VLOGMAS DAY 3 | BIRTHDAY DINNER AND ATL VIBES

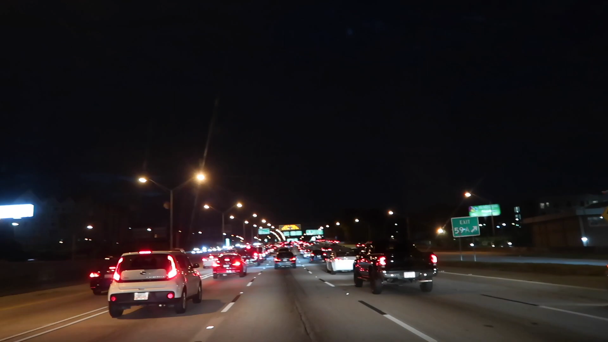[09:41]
that we have to go through it's 6 12 and there should not be this much traffic like i have it took me and the expressway was 59 minutes and i'm pretty sure it was longer than that because i'm still not there i still have another 23 minutes well technically i'm downtown technically this is downtown um i just haven't got off the expressways
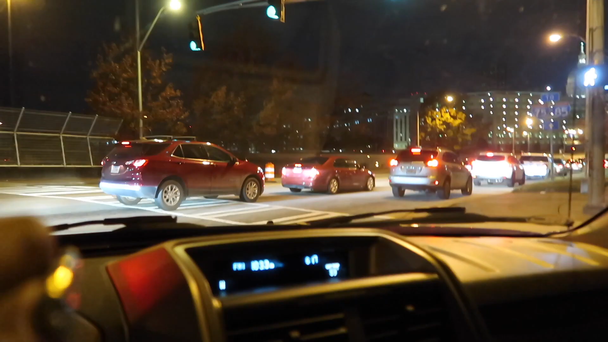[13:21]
this man oh my god i wish i could i wish i caught that this man is holding up a damn